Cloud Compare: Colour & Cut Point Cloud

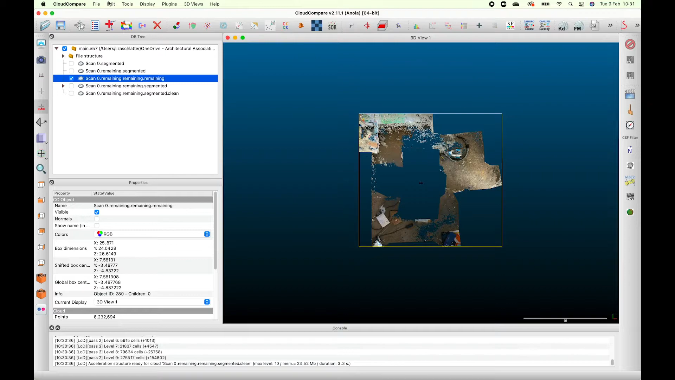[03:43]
um so this one instead of doing the colors uh you turn like the colors off but I thought I'd show you how to do like all the gradients so you've got to first use the pcv thing
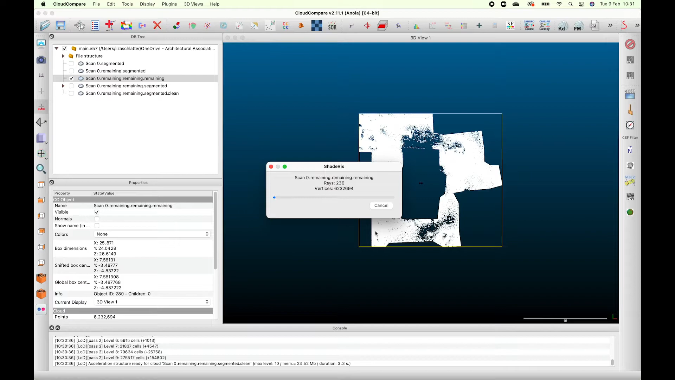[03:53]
um I'm not quite sure what it does but I guess like it gives it it gives it more like definition I guess and makes a bit more solid not 100 sure um
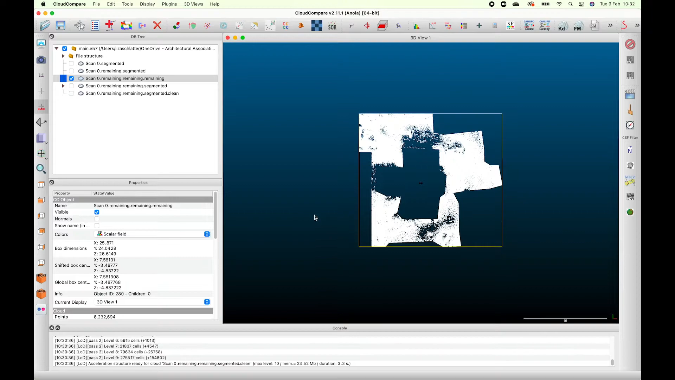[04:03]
that's what happens but then you go into the edit scalar fields and you go to gradient uh I just always press yes don't quite know what that means
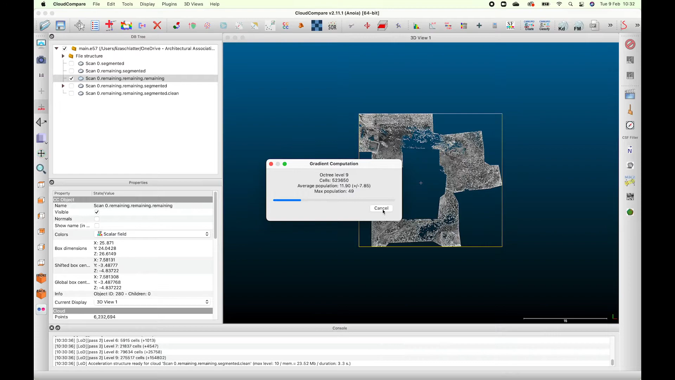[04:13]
but you know so then when you scroll down on the left bar here um like you've made a scalar field and you scroll down uh you can adjust the color
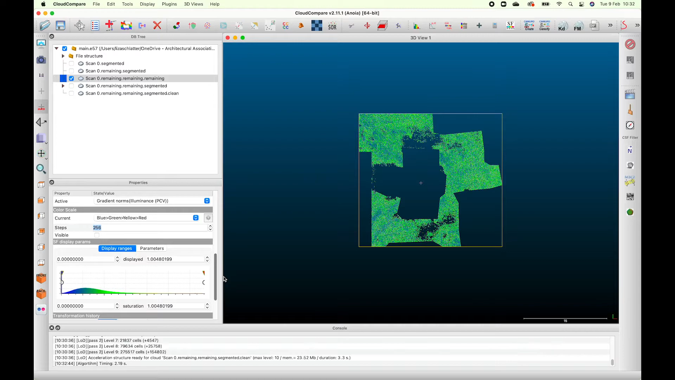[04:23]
so at the moment it's at the blue green but then see you can like make it gray uh you can turn it red and all that I'm not going to do red because we did red for the wall
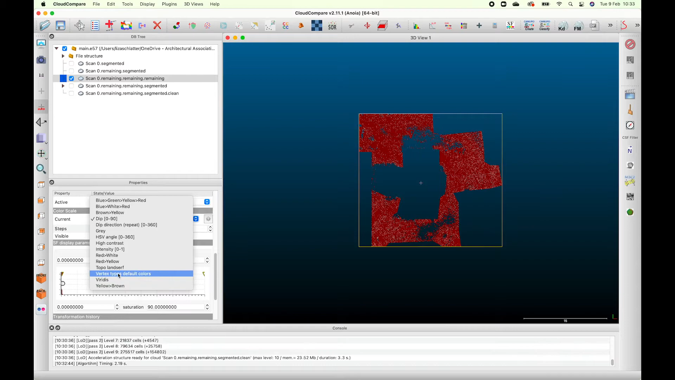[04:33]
so I'm going to do the purple one because I I like the purple one it's like my favorite one so now I've like turned the layer on but this is where I made a mistake I've turned the layer on and now I've edited
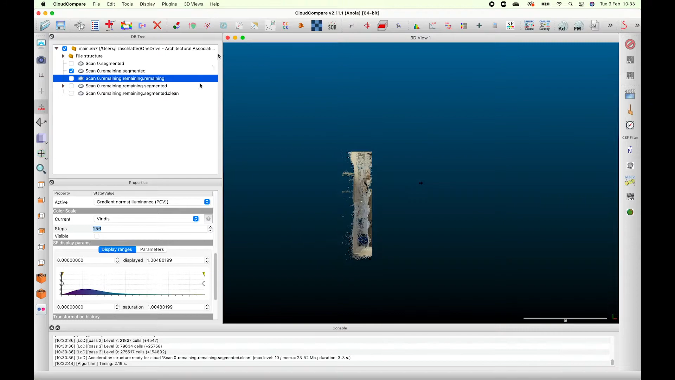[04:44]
the wrong one because I was still I'd still had the other one selected don't do that please
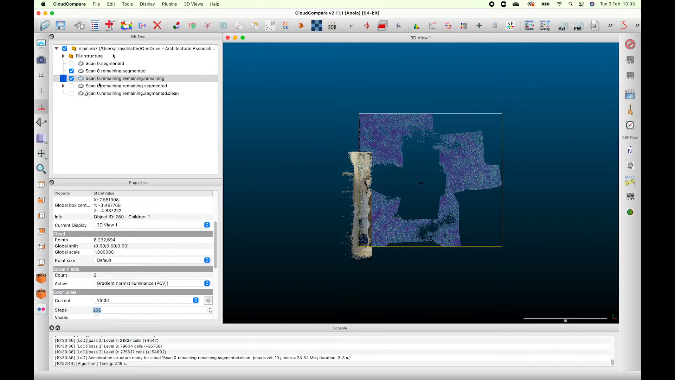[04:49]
so yeah I've just like gone in color and then I've gone grayscale so now I'm going to do
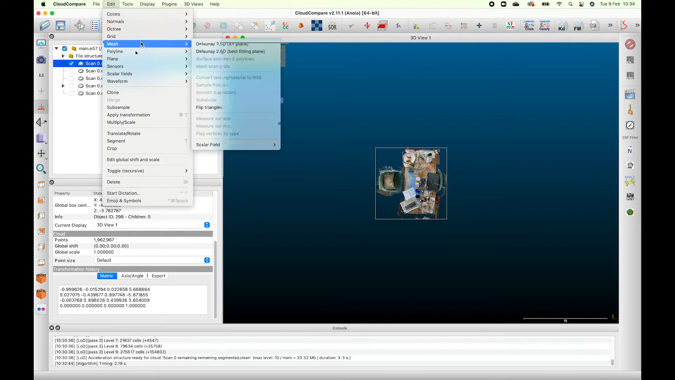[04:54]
the pvc on this one again and
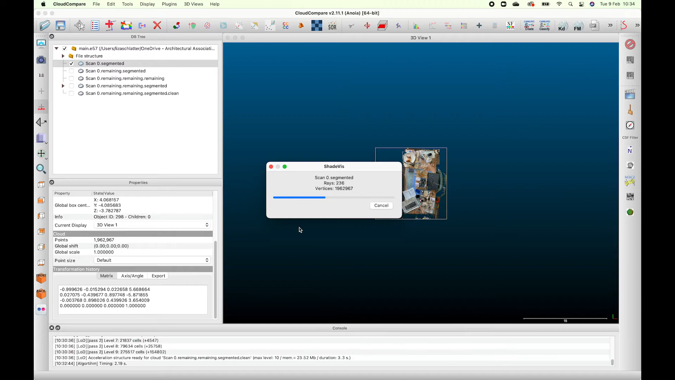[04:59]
we'll I'll show you how you can like edit the different gradients
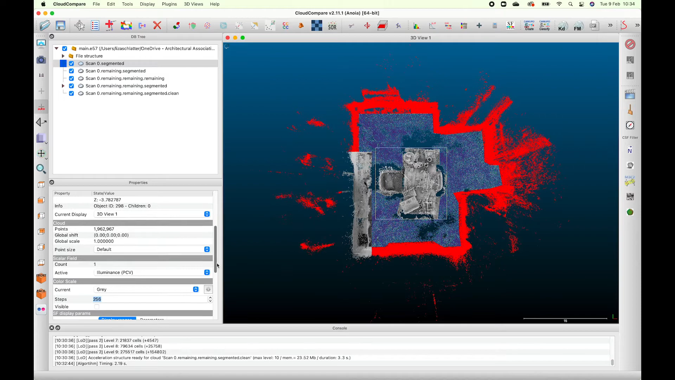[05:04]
so because obviously you don't want it gray um so you scroll down you pick the pick a gradient and then you've got that color bar on the bottom left so if you move that you can see how like it will adjust the colors of that pvc that you've got selected so you like it you can either like heighten it and blend it more you can completely
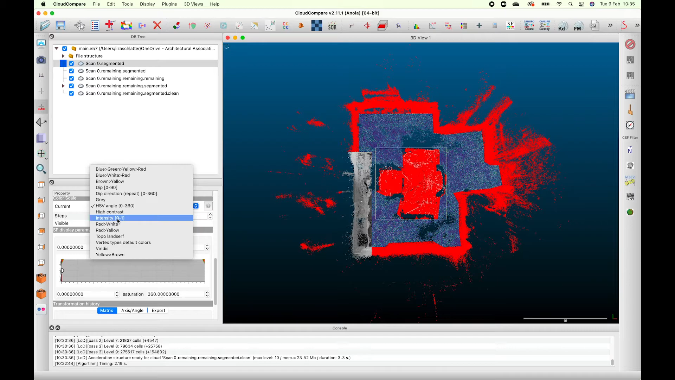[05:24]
like slowly take it away I'm like just trying to find a color that's not not red
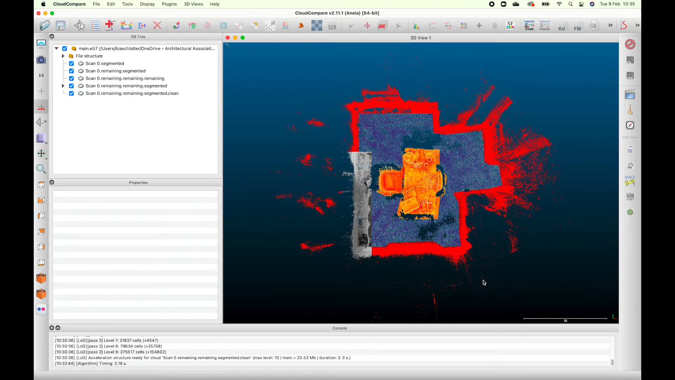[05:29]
because we don't want them to clash but yeah there's the orange so it's like done and
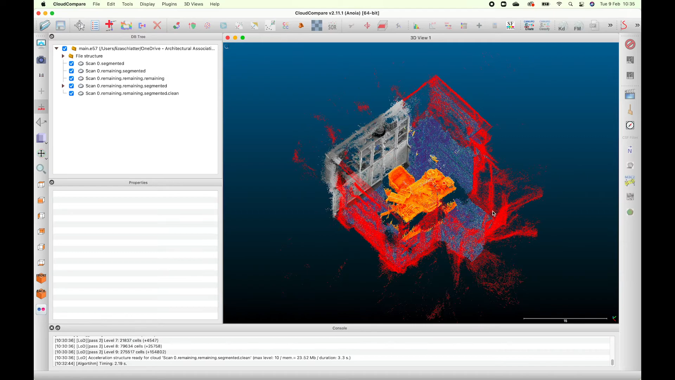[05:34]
you can kind of look at it and it's really cool like you'll see with the pvc the items are like a lot more defined versus like for example that red one where we just took the colorway and added like change the color um
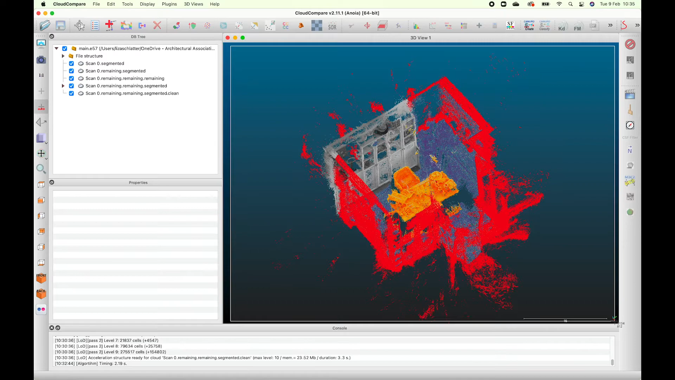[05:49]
it's not as like solid so take a screenshot it's simple
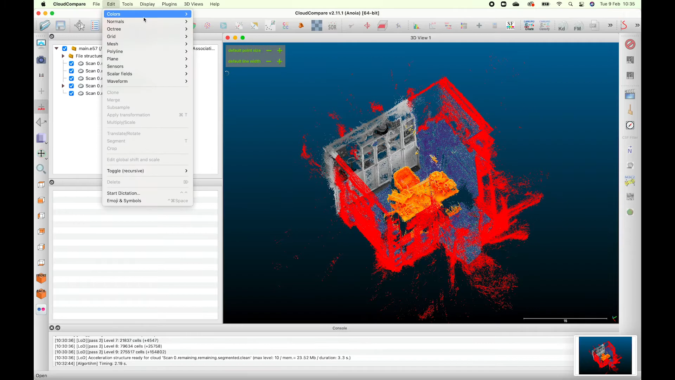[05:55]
and then when you want to save it make sure that you select all of your pieces to save it because if you don't then it's not going to work it'll only select save that one thing that you've got selected
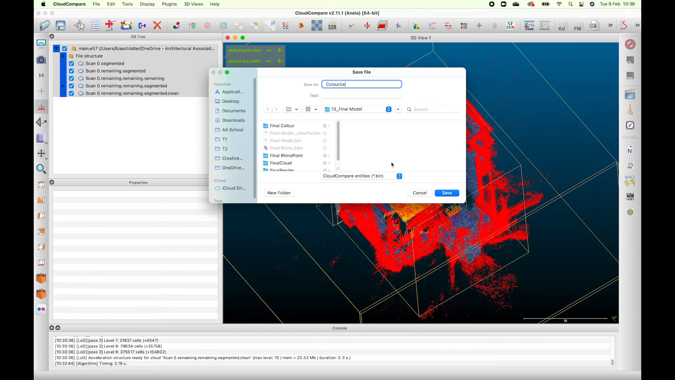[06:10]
and then it doesn't matter really what format I find bin is the most practical especially if you're going to like be changing it uh like sending it to other people um but I think that e57 uh is what you use
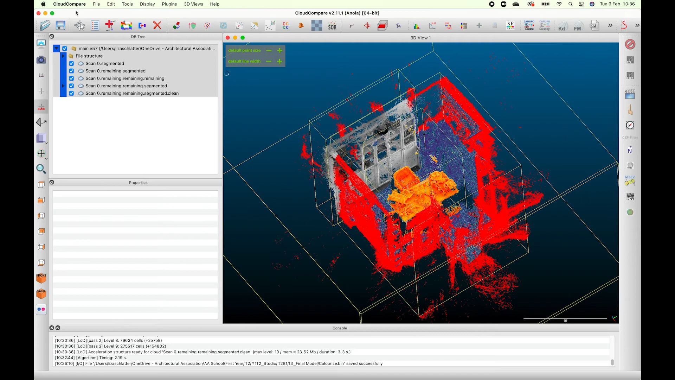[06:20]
for like uh putting it back into meta shape